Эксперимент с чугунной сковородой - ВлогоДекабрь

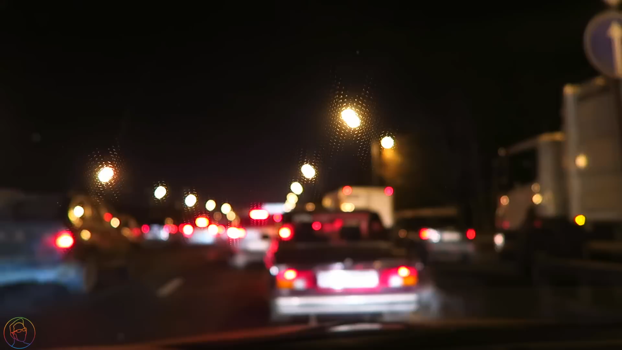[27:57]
выехали и встали не знаю мне уже сегодня так пробки надоели и что-то стоит стоит стоит стоит все стоит